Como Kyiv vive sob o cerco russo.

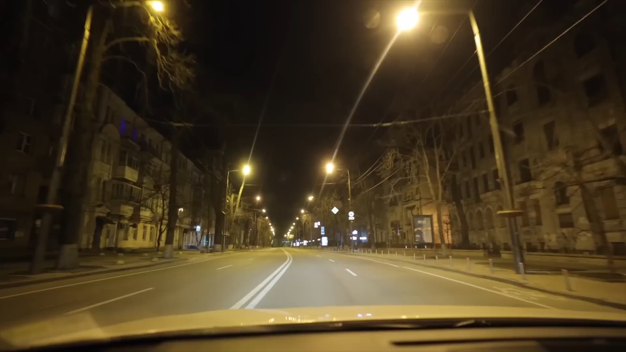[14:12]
À noite, todas as ruas estão completamente vazias e mergulham na escuridão.